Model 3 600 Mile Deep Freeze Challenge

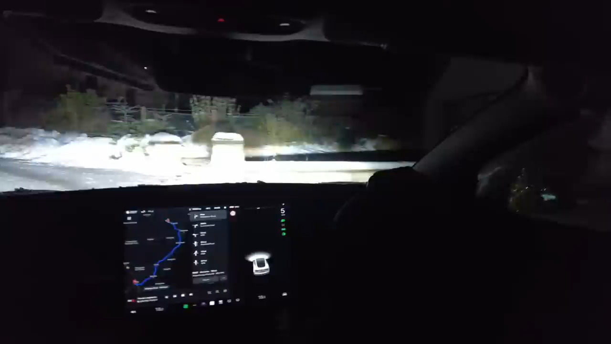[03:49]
So no problem with winter tires getting up here so that's all fairly straightforward. This is probably the hardest place for the winter the whitest roads and it has no trouble at all getting out of here.
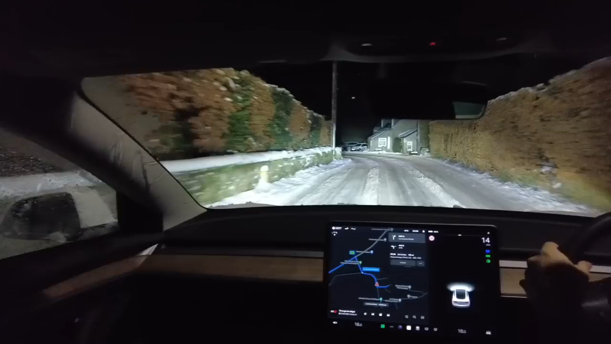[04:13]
That scraping sound you can hear on the brakes is a bit of rust so just apply the brakes and that should remove the scraping sound.
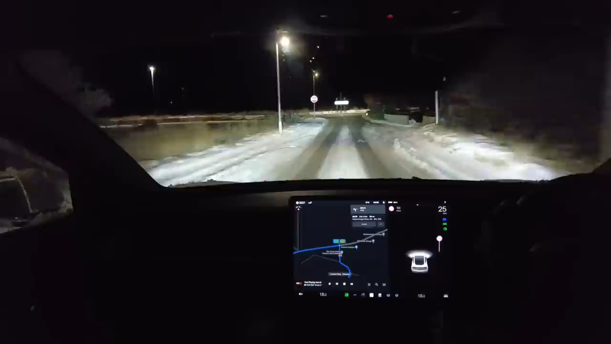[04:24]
Let's just test the windscreen wipers.
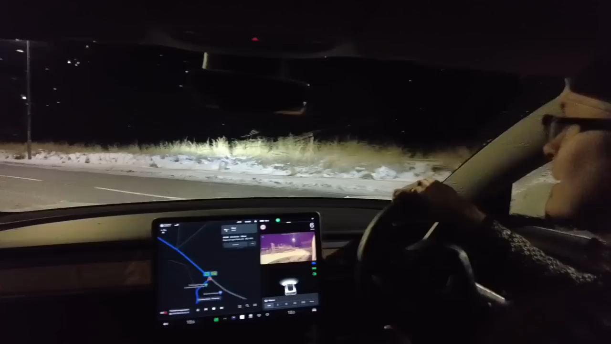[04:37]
Okay they're clear that's good as long as they're not frozen that's the most important thing.
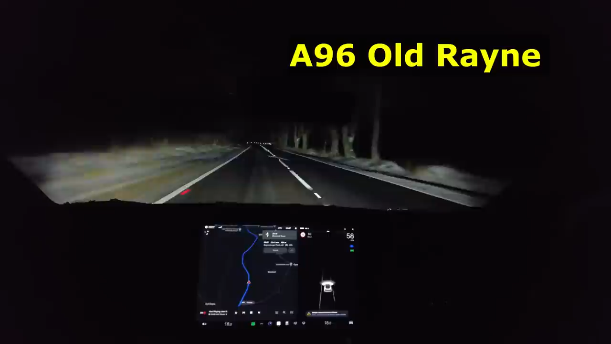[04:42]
So what have we got? We are predicting 45% charge at Perth Supercharger.
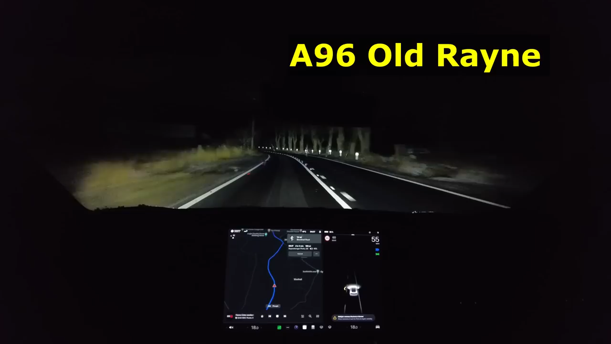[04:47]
The journey down to Perth was trouble-free with no snow or ice on the roads.
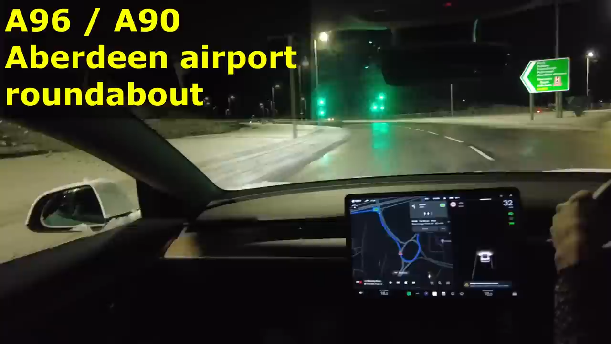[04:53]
This is a testament to the great work that the Gritters on Transport Scotland network have done and overall
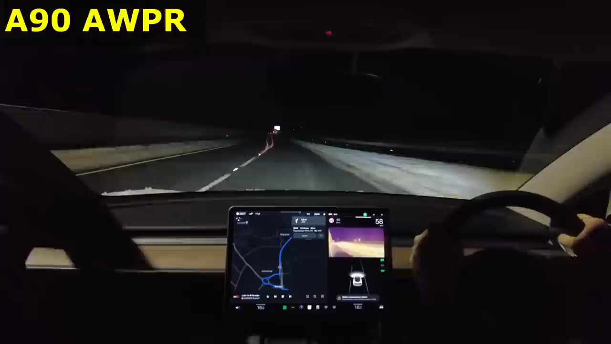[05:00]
the temperatures after leaving my house rose up to about freezing point by the time we got to Aberdeen and the temperatures all the way down the A90 and onwards to Perth were about plus one rising up to plus two degrees by the time we got to Broxton Roundabout.
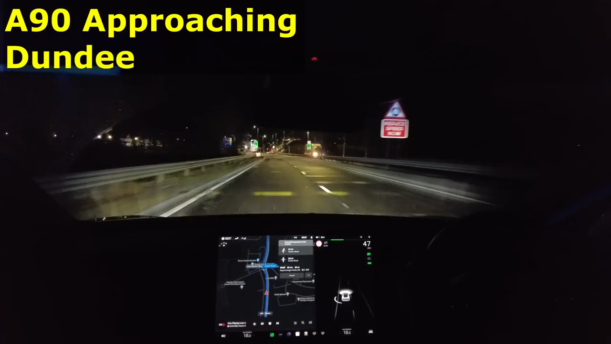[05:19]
The efficiency of the journey was about 385 watt hours per mile for this initial leg of the journey and we ended up with a state of charge of 37% by the time we got to Broxton Roundabout.
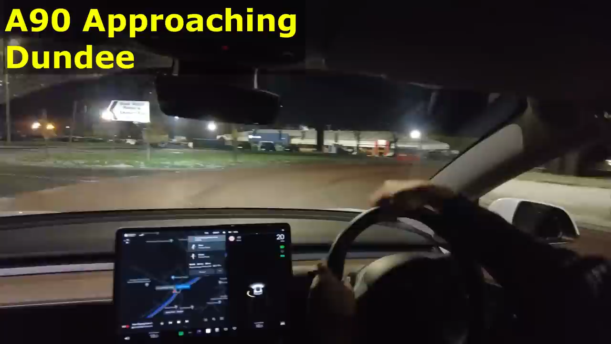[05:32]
Well here we are coming up to the Perth Broxton Roundabout so we'll see what the local roads are like.
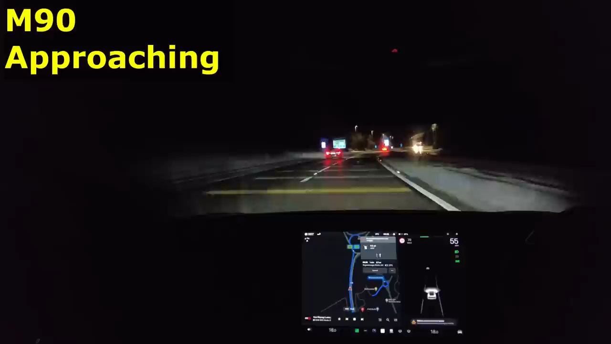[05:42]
There doesn't seem to be too much snow. I do know they had a lot of snow around Glasgow, Stirling, the central belt.
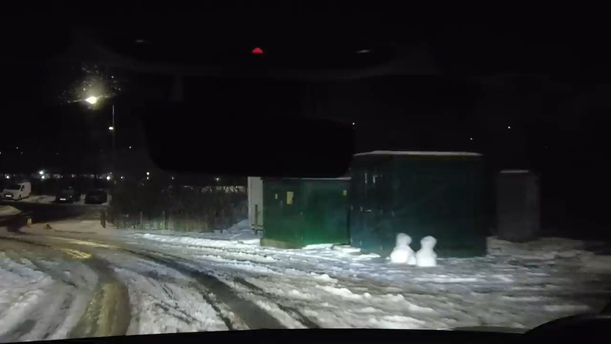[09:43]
The journey to Abington was similarly uneventful.
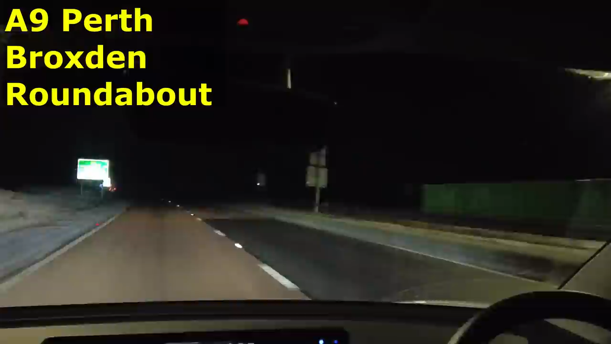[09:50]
We had a little bit of snow and ice on the second lane of the A9 driving to Dunblane, especially in the western part.
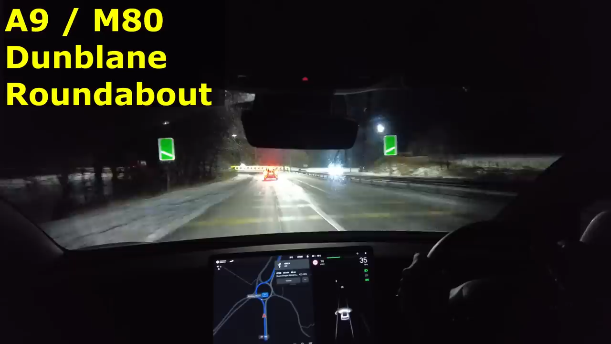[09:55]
But after we got onto the M9 and the M80, the roads were completely clear all the way to Abington.
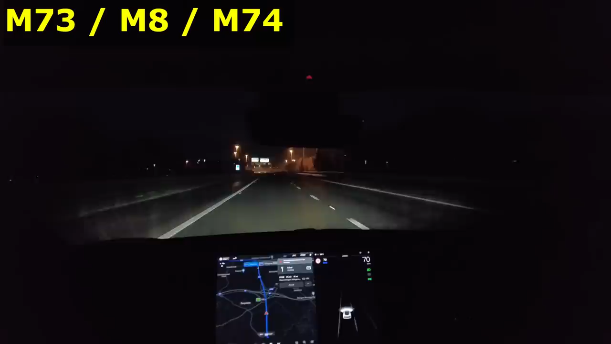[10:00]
Indeed, all the snow that was reported the day before seems to have completely cleared from the verges in the central belt around
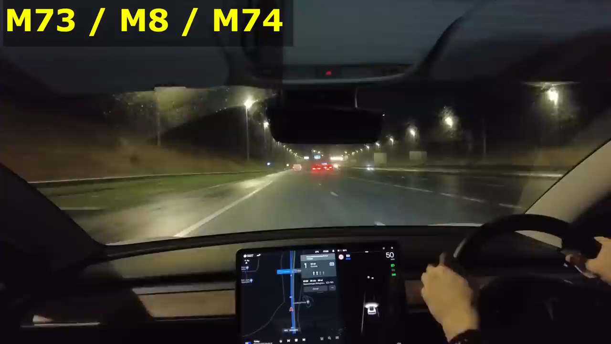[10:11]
the M73 and the M74 in the lower part near Hamilton. We got to Abington Superchargers and there didn't seem to be any snow
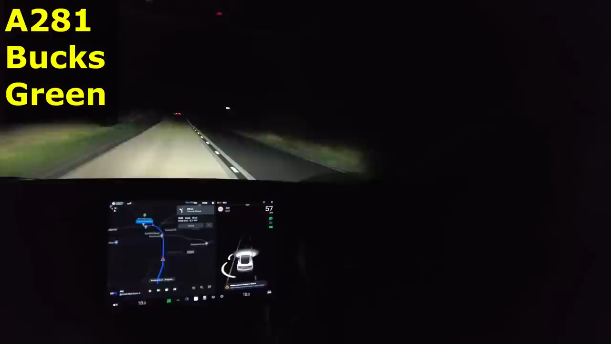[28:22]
Well, here we are arriving in our final village. What I have to say is that the auto headlights, the auto brightness is very good, it's much much better than what it was when I first bought this car. It will dip pretty much immediately as soon as it sees tail lights or oncoming headlights but it does take a few seconds to go back to full beam again. So all told, let's have a look at our trips.